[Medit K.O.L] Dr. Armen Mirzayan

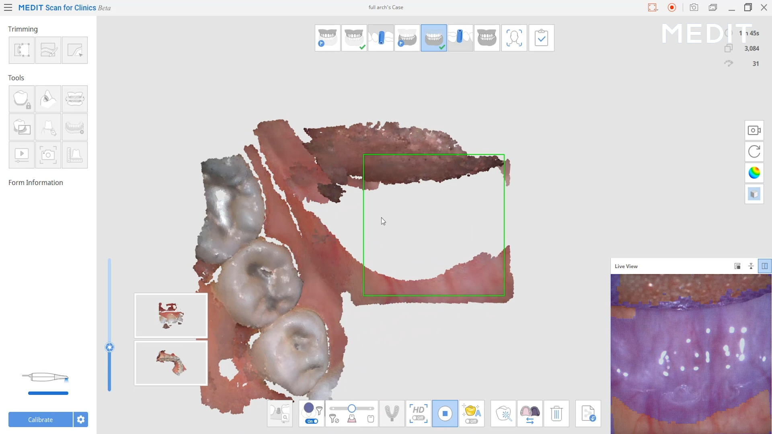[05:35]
Sometimes you can't continue scanning so the camera starts to form yet another model.
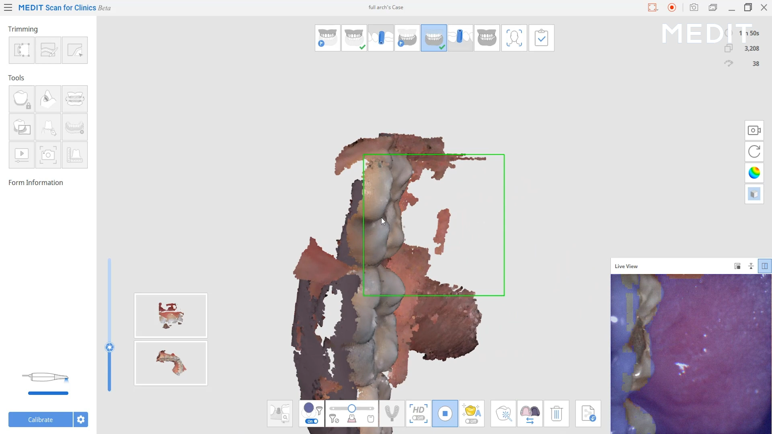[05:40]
So this is a great example of how a new user is not comfortable holding camera is just getting started can image segments of the arch and as they proceed forward and there's enough common landmarks.